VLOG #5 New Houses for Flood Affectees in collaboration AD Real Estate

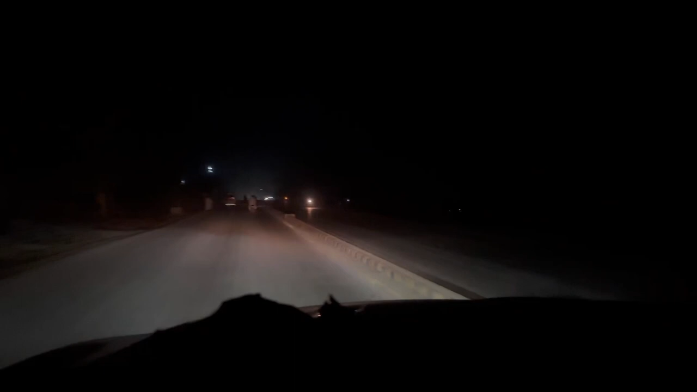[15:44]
तकरीबन 3-3.5 घंटे का सफ़र बाकी है, अंधेरा हो चुका है।